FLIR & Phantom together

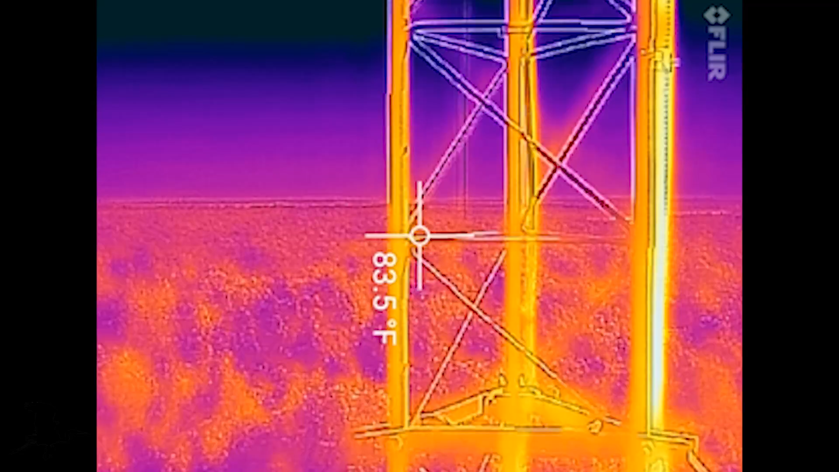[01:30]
On screen: spot 83.5°F
That wire right there is the inner bay conductor RF conduit that sends the signal up to the antenna bays,
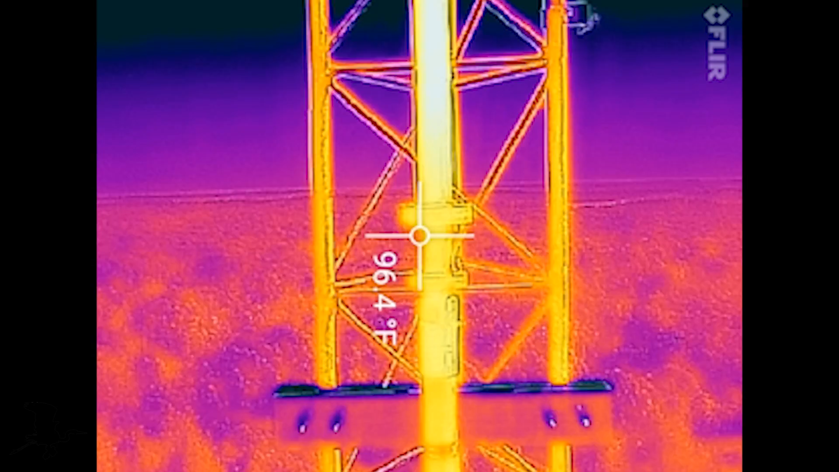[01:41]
On screen: spot 96.4°F
which actually transmit our FM signal right there via electromagnetic propagation.
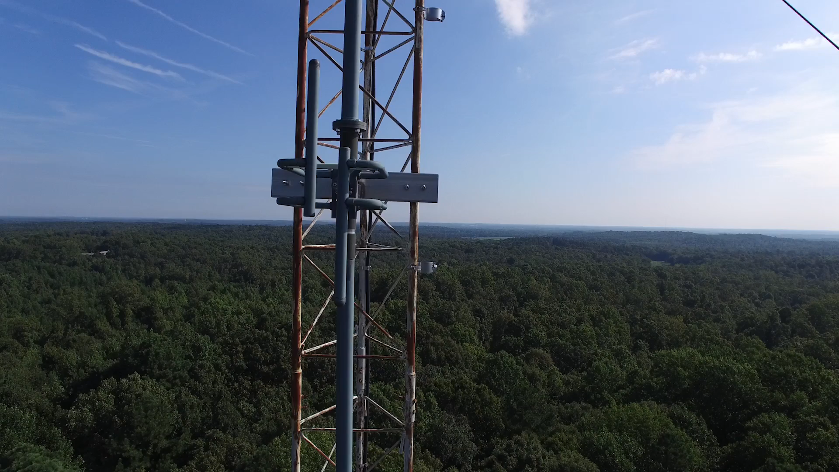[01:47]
And the FLIR, that is one of our antenna bays,
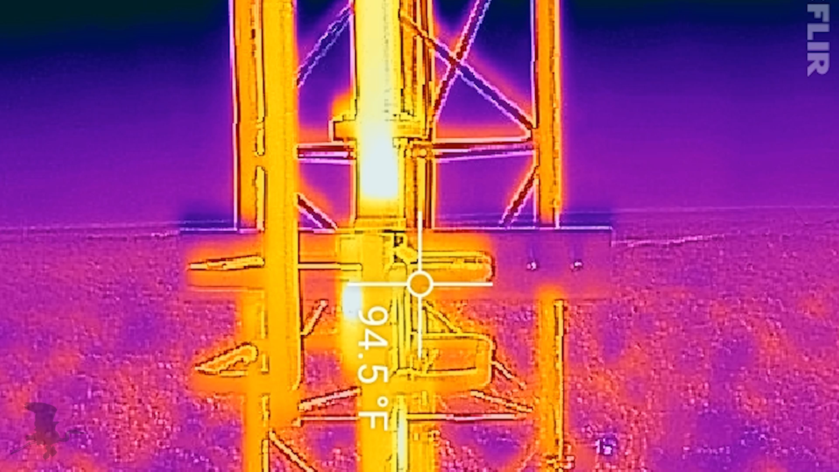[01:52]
On screen: spot 94.5°F
and that's where the signal comes from as we broadcast 25 kilowatts over Carroll County.
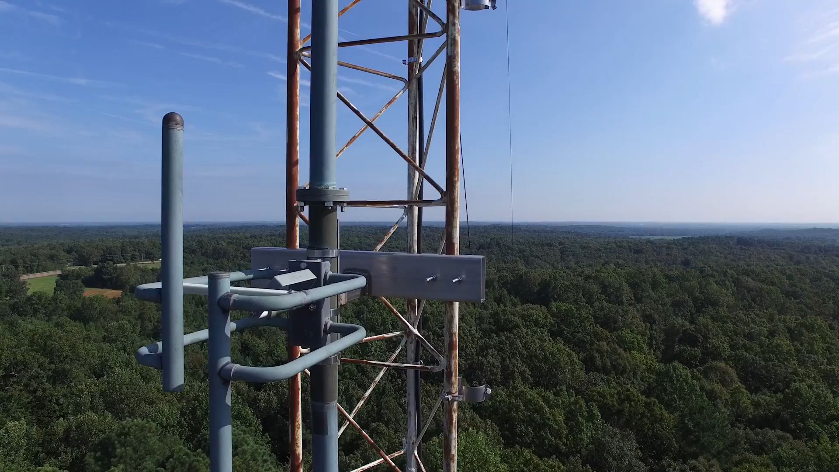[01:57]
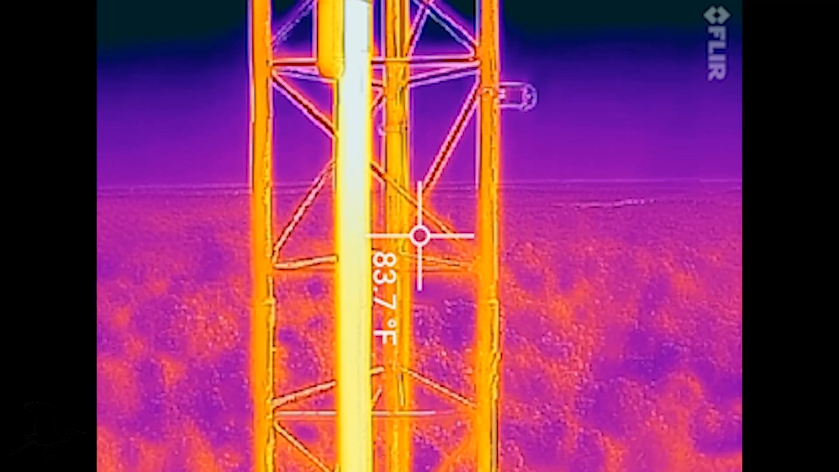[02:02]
On screen: spot 83.7°F
Now, the reason why that conduit might be hot and we're having problems with our antenna is because there might be a burned-out component somewhere in the chain. And using the FLIR to look for that has
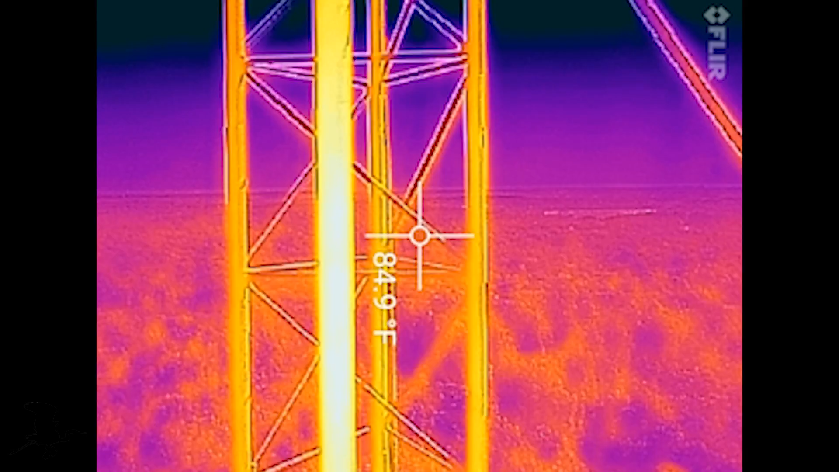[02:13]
On screen: spot 84.9°F
been really indispensable to our engineer as we fly away and hopefully don't hit the guy wires.